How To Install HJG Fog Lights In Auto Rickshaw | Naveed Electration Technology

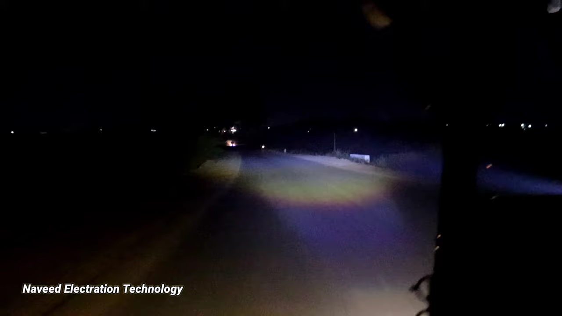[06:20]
तो आपके गाड़ी में अगर दो हैड्लाइड भी हो तो भी वो इसके सामने शायद काम ना कर सके क्यूमल तो इसके इतना अच्छा थो त्रो इख़़ए उजाला भी अच्छा है क्यूमल तो